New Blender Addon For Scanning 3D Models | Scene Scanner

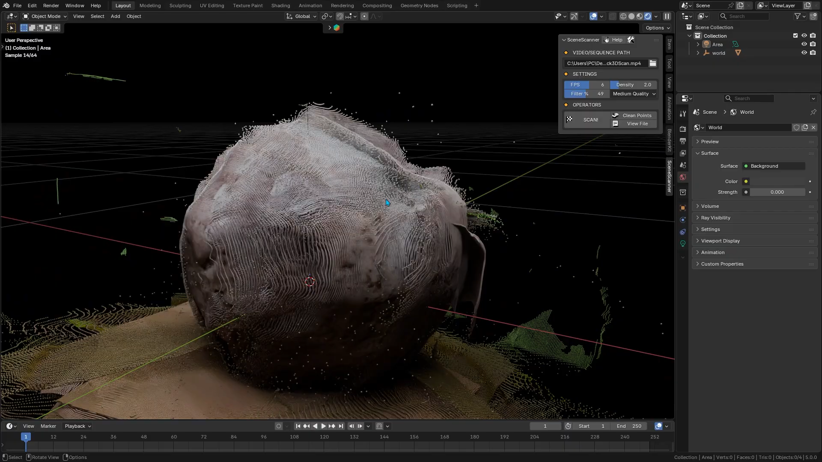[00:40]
You see, unlike traditional photogrammetry, which basically builds for 3D mesh models and take hours.
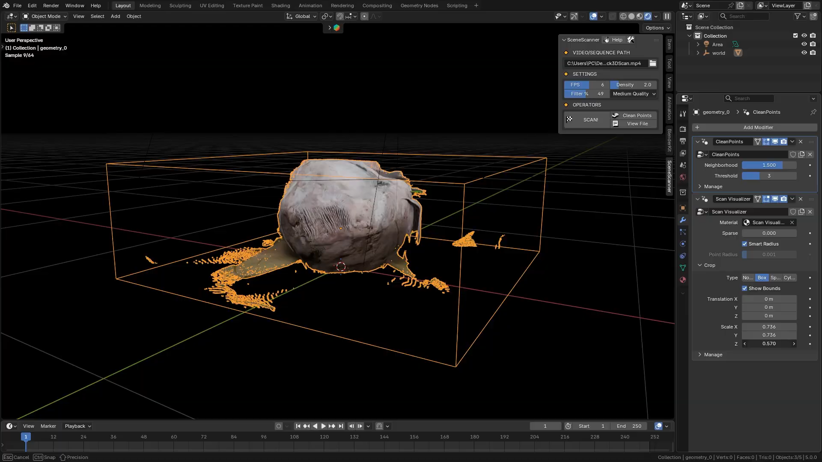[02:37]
I mean unwanted parts of the scan, so you are left with just the area or the object that you care about.
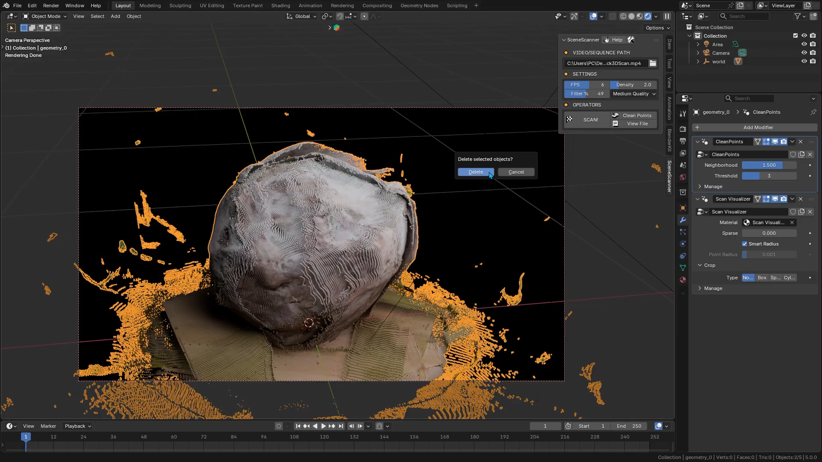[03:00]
Not everyone needs an ultra-dense scan every time, so a scene scanner includes multiple quality levels. For the depth estimation it uses. Out of the box, you can do quick low quality or maybe medium quality scans.
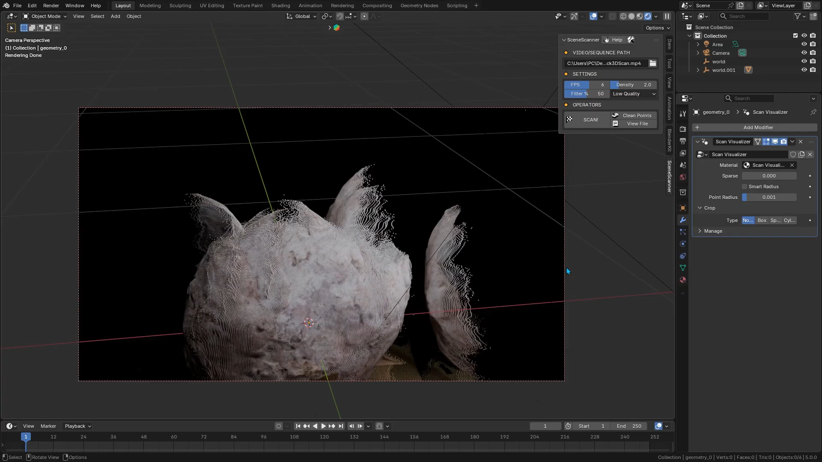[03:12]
And if you do need super high quality details, there are a large amount of files,
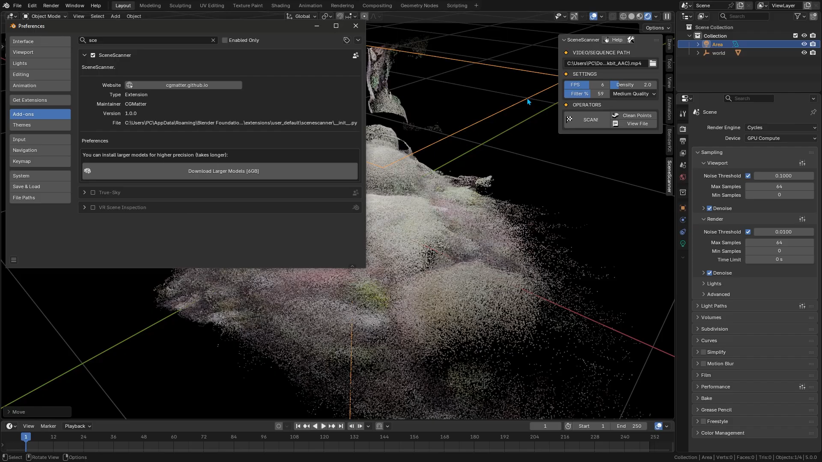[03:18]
a few gigs in size, so we can download that to push it to larger or maybe giant quality for finer depth accuracy.